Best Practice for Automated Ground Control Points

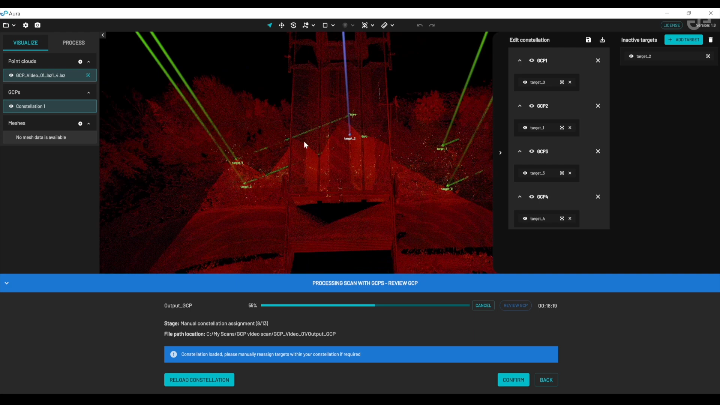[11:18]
If I zoom in you can see it's already lined up the physical targets. If I zoom in you'll see these high intensity circular points in the point cloud.
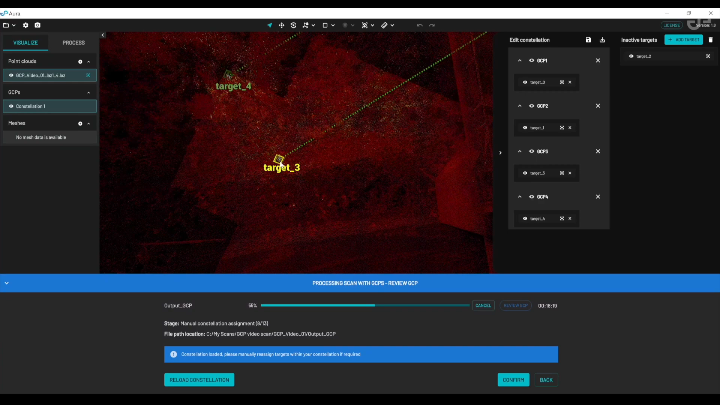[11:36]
green line means that it's associated that physical target with GCP number three.
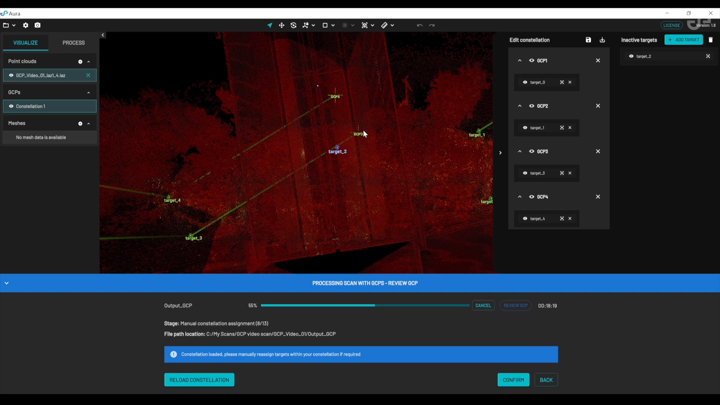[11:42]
So it's saying target four's number is GCP number four and these two over here are GCP one and two. So one and two.
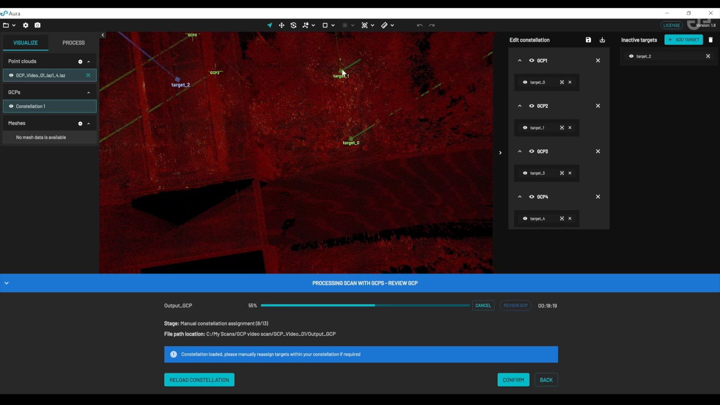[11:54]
Now it's found this correctly the first time because there's only one way that it can line
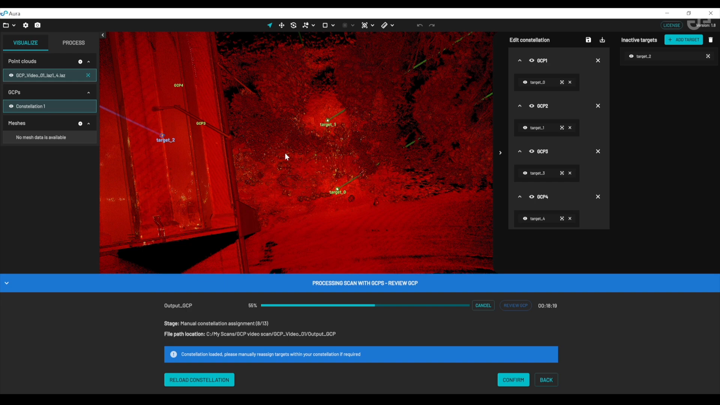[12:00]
up all of these targets to fit both the point cloud and the coordinates of those targets there's only one way that it can fit together but if for some reason it was done incorrectly I
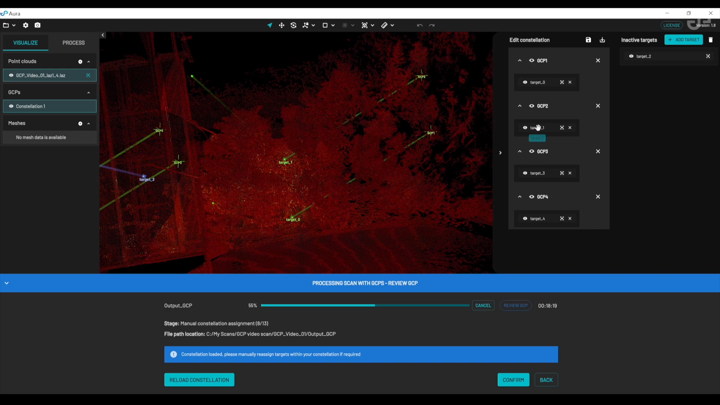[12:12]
could swap these and let's say swap
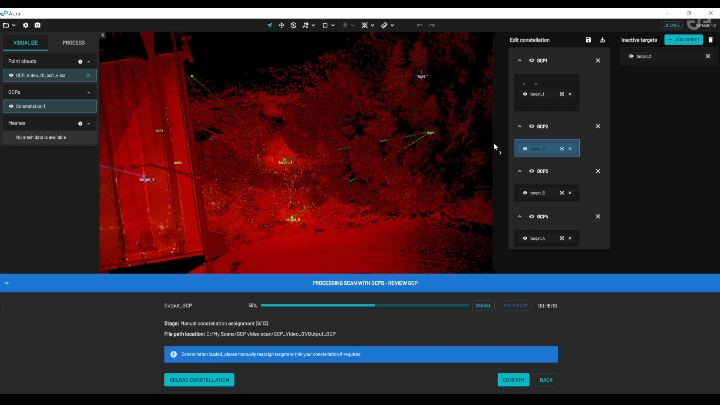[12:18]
the targets around for example just by dragging them into the other box
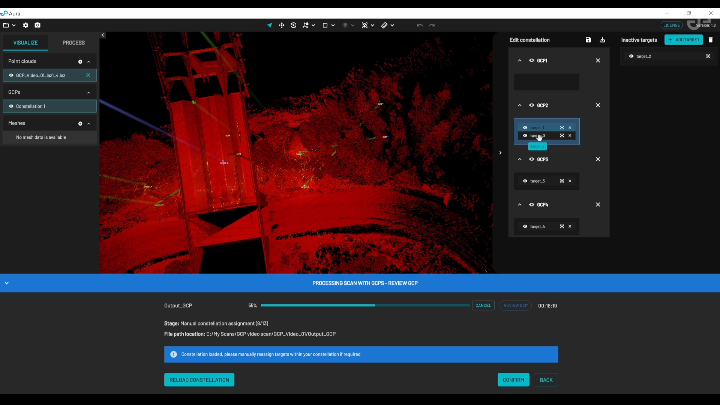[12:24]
and if for some reason Aura didn't identify your target you can always try and select the target by either using the selection box or
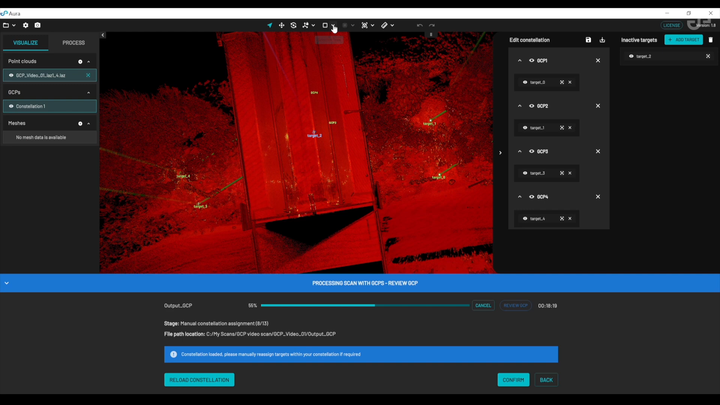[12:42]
drawing a polygon around it and then clicking on add target and that will give it another go at trying to identify these kind of high intensity circular points if they you know meet the the correct requirements in terms of the intensity of them and also the number of points within a
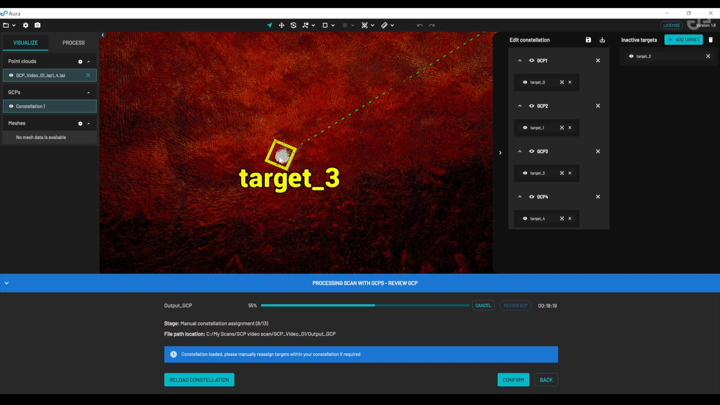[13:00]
certain radius it will create another target here that you can then drag into your constellation.
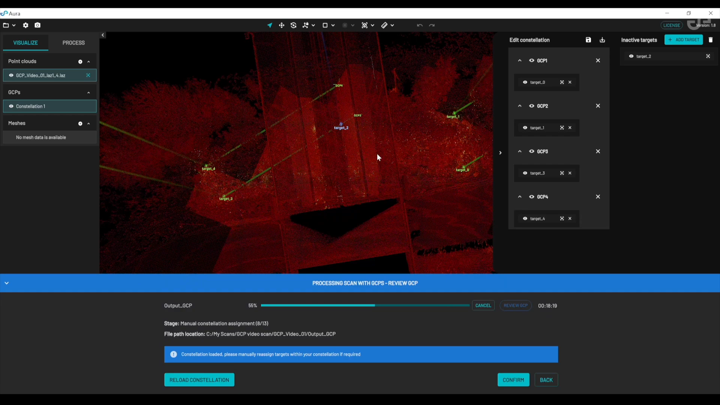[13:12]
So once I've got all this lined up and it looks good I'm happy with it how it is I can save the constellation up here quick save and then I can also confirm to continue processing this data and what it's then
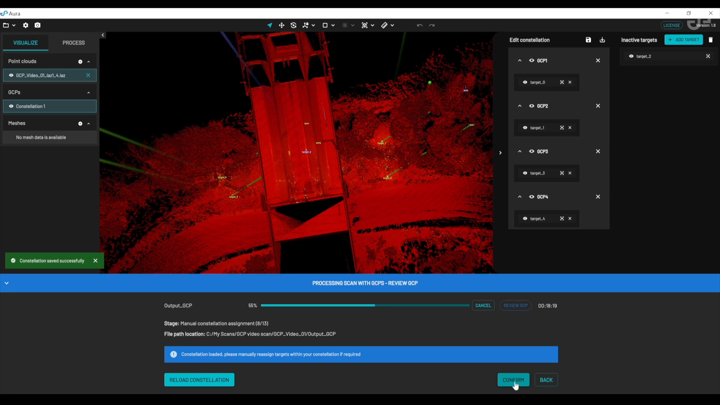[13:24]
going to do is finish off finish off processing the data and also use a non-rigid
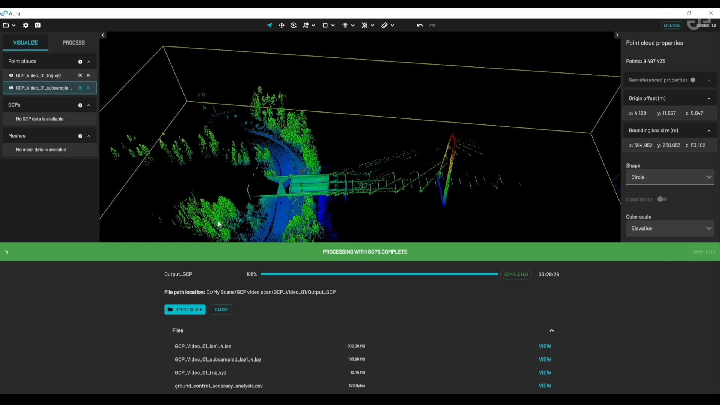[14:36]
so if we have a quick look at the output I'll just change the um the viewing of this the scale to intensity
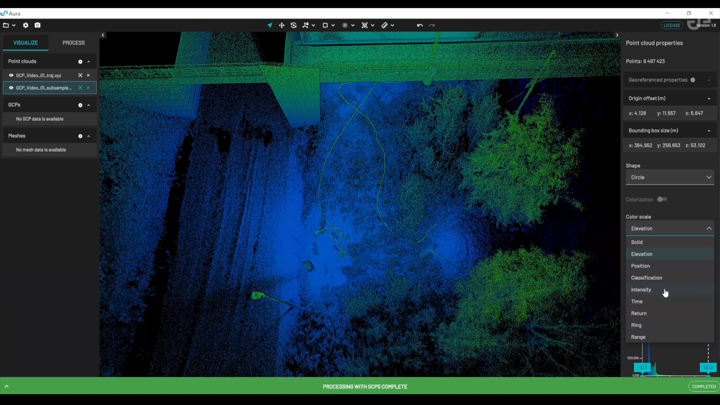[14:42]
and you can clearly see where those targets are so they stand out very nicely
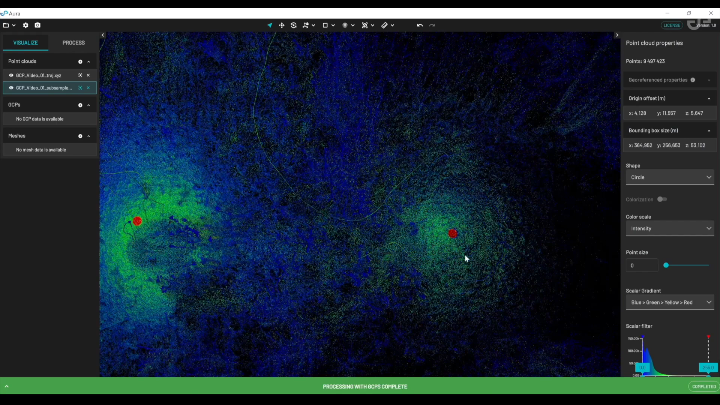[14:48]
and this is kind of the view that Aura sees in its automated algorithm when it's looking for targets
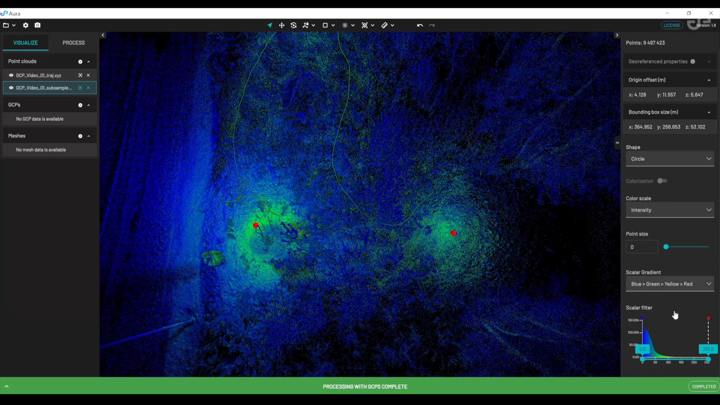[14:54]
it's actually just looking for points with super high intensity and it's looking for these sort of circular